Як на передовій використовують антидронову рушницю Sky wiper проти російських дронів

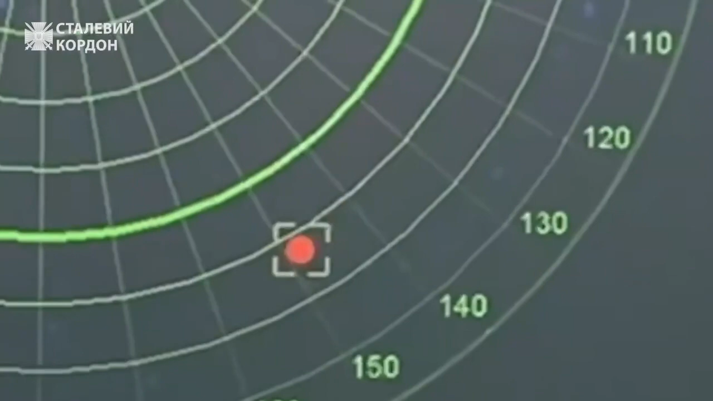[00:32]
які будуть мішати літати вашим повітряним судам, і показувати їх на радарній сітці з точним азімутом, де воно працює.